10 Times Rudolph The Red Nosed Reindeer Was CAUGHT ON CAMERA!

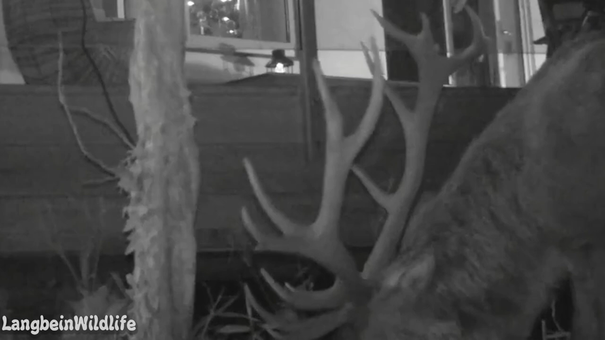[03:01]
there is nothing more important than food for rudolph the red-nosed reindeer as proven by rudolph in this clip a trail camera caught rudolph as he walked towards what seemed to be a tree in front of a